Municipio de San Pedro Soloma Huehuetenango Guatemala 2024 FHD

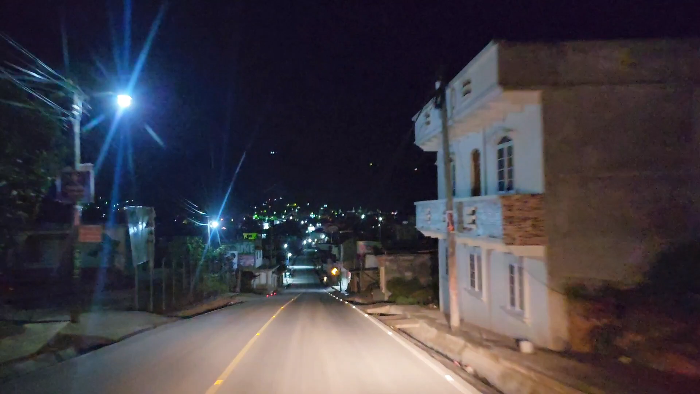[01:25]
de esta forma y de esta manera estamos pasando por el municipio de San Pedro Soloma.
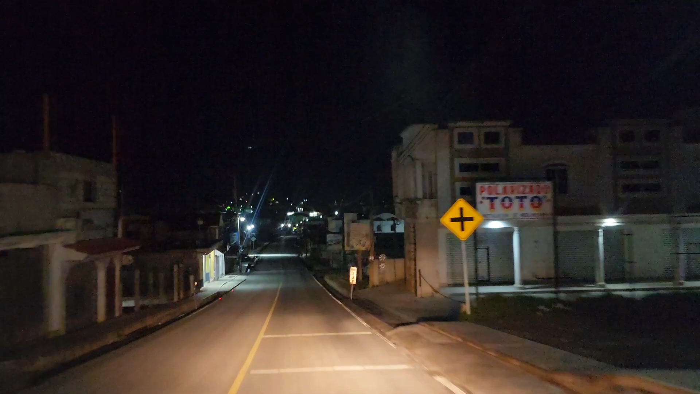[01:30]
Así como les comenté hace rato, este municipio queda ubicado en el departamento de Huehuetenango. Está cerca del municipio de Santa Eulalia y también cerca del municipio de San Juan Ichcoy. Ahí está pues mi gente, saluditos para todos y no se olviden en compartir con sus amigos, ya que eso me ayuda bastante para seguir creando más contenidos aquí en nuestro canal de YouTube y también en nuestra página de Facebook. Ahí estamos pues muchachos, ahí estamos. ¿Qué tal? ¿Cómo les pareció?
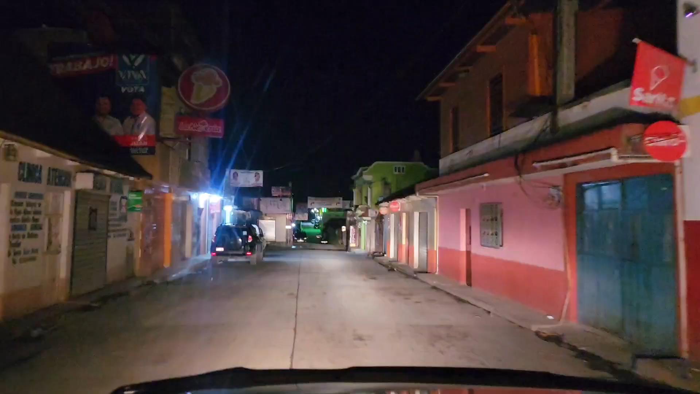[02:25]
Ya nos vamos adentrándonos aquí en el primer semáforo que tiene este municipio. Ahorita nos dirigimos hacia lo que es el centro de Soloma,